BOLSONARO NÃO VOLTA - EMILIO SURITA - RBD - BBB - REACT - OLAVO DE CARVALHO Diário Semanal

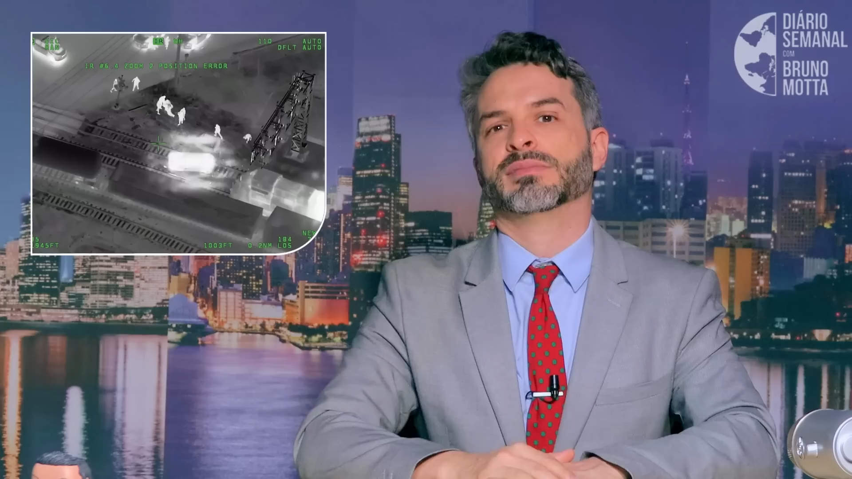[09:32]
O cara tava jogando GTA enquanto dirigia, gente. Um helicóptero da polícia seguiu do alto o veículo roubado, mas não precisou agir, porque além do ladrão produzir provas contra si mesmo, ele também se capturou, pelo visto.